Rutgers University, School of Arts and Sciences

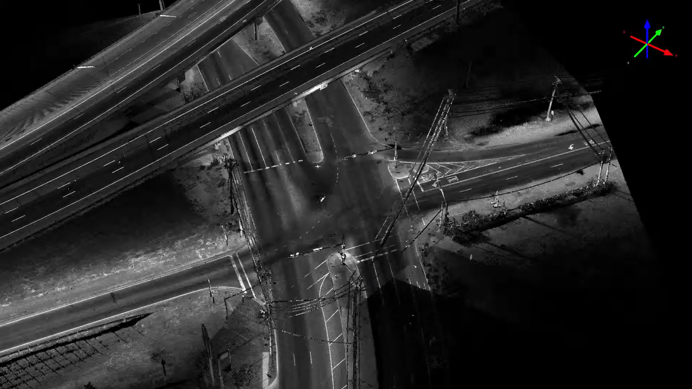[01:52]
The first step in this process is to use state-of-the-art LiDAR technology
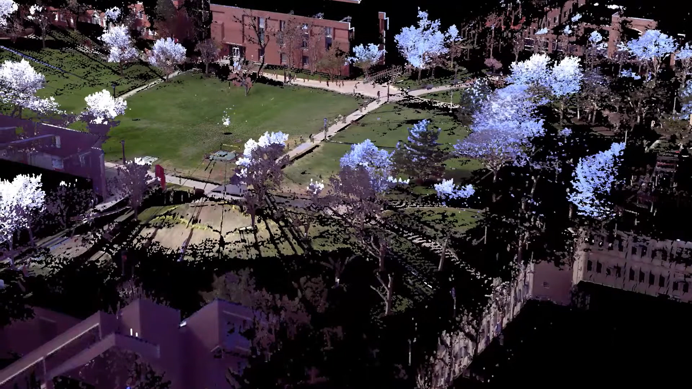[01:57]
to reconstruct the entire Port Authority bus terminal.
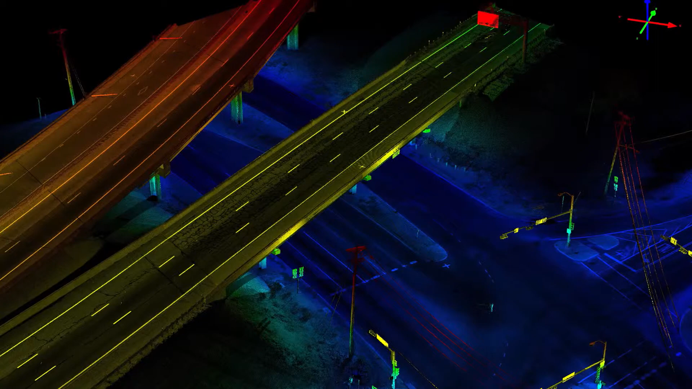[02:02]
We are then using advanced computer vision technology to be able to reconstruct